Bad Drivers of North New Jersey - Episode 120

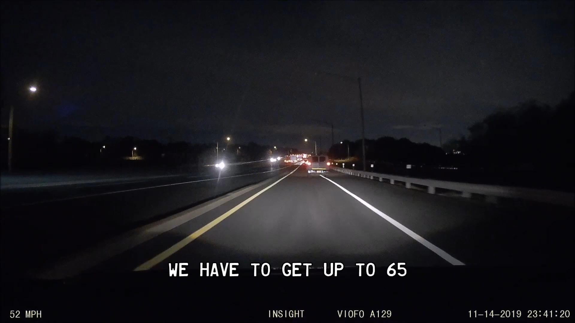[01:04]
brake on the on ramp. Braking on the on ramp.